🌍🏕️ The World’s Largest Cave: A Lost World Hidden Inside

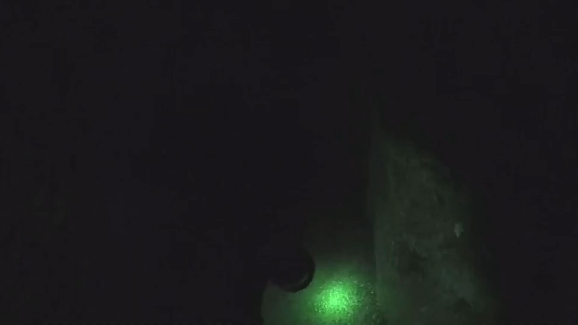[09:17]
Its lack of pigmentation is a testament to a life lived without the need to camouflage from predators.